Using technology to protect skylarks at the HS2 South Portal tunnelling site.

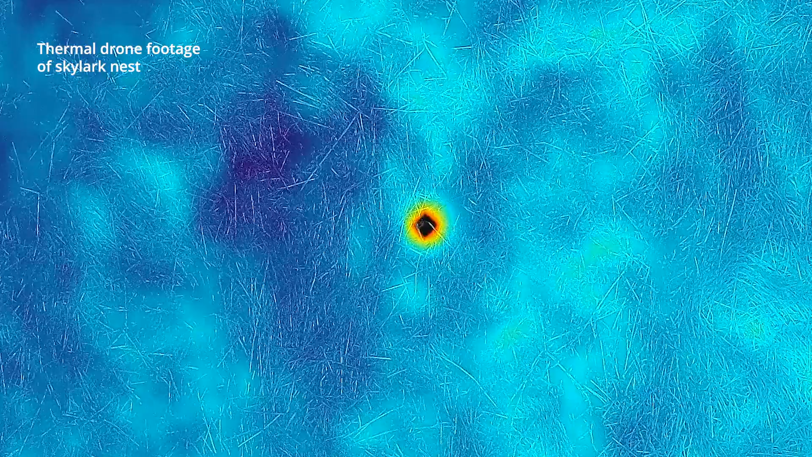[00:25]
By picking up the thermal hotspots the ecologist could go direct to that area and then if they weren't in skylarks we can say yep construction can continue.
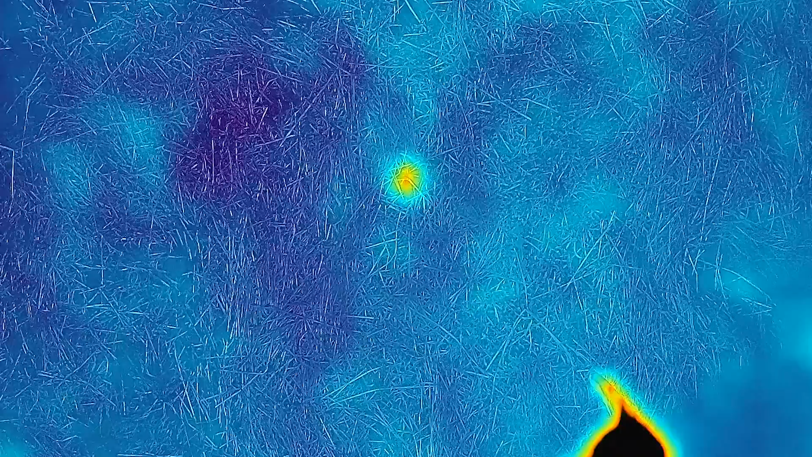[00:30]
If they were skylarks we brought the 50 metre exclusion into a 10 metre exclusion